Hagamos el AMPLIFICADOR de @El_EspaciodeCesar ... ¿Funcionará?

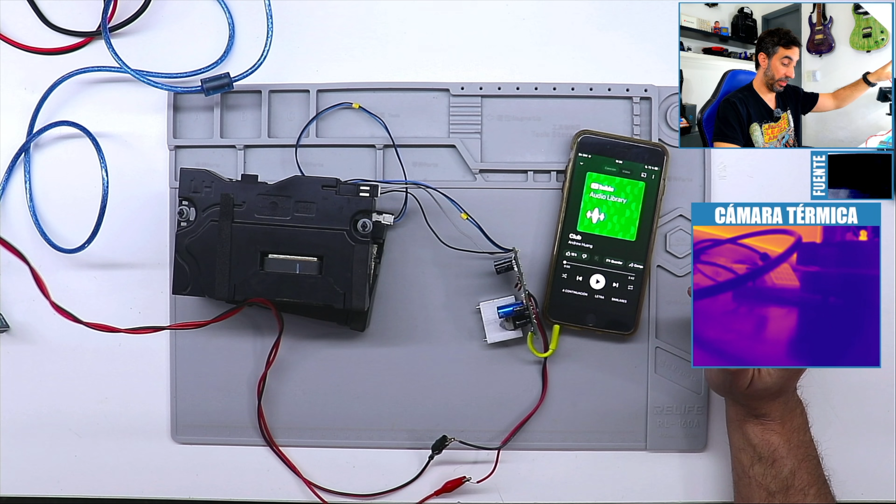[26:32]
Vamos a darle power de vuelta. A ver. Uff. Ah. El voltaje se está yendo muy abajo. ¿Por qué? Estaba en 2 volts. Ah. Por el coso. Muy bajo el amperaje. A ver. Se va un amperio y pico. Pero esto está frío. Yo no sé. Vamos a bajar el volumen a esto. Pero igual esto estaba en pausa.